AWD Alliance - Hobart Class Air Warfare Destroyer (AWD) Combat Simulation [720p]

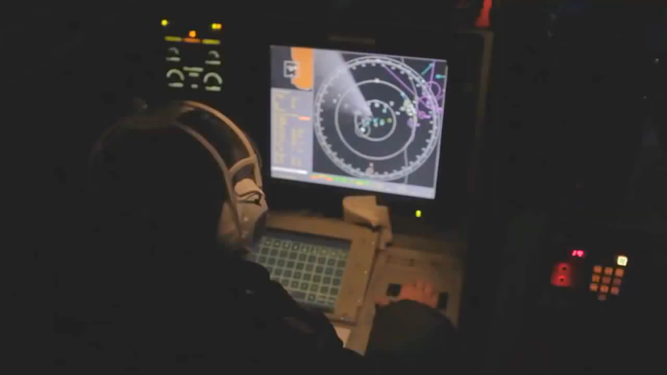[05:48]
The SPY radar will have detected and be
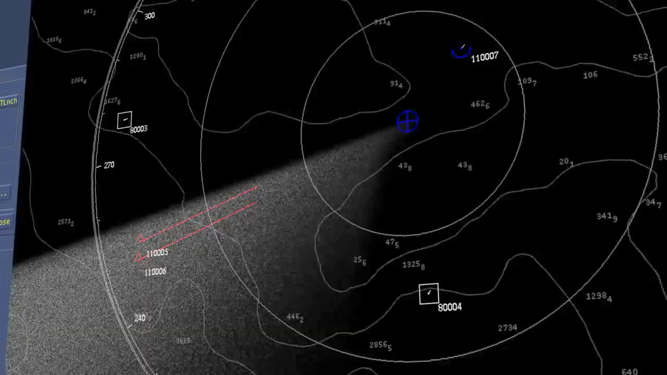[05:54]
tracking the contacts that the Aegis Weapon System will then classify as hostile, such as multiple missiles.